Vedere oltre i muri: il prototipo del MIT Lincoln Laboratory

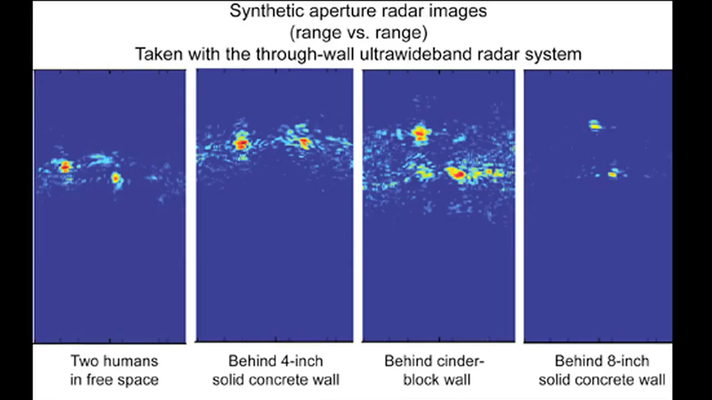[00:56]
When it goes back through the wall, it again loses 99.4 percent of that energy that was scattered off the humans.